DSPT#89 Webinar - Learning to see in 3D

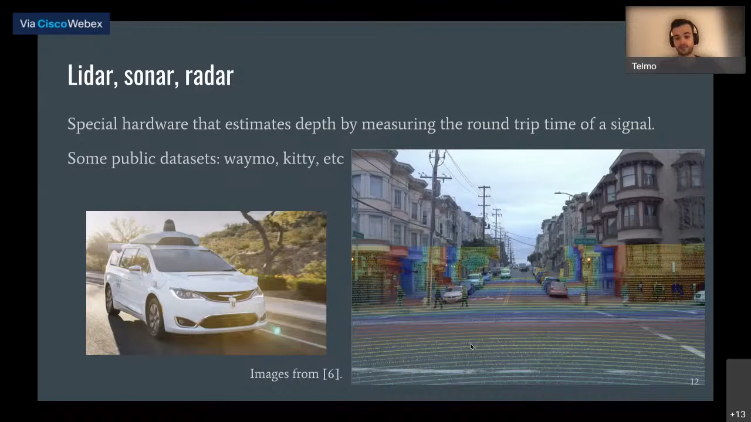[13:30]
You'll notice that we don't actually have a depth for every single point. So this would be a case where we want to do depth infilling or depth embedding that I mentioned before. But you can use this to train your neural network.